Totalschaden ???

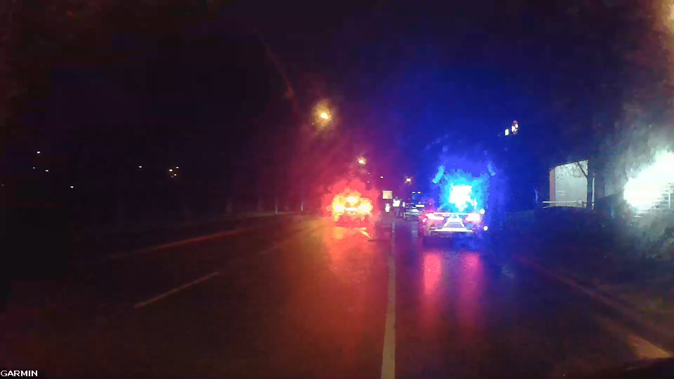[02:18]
Irgendjemand rief die Polizei, obwohl in diesem Fall überhaupt nicht notwendig.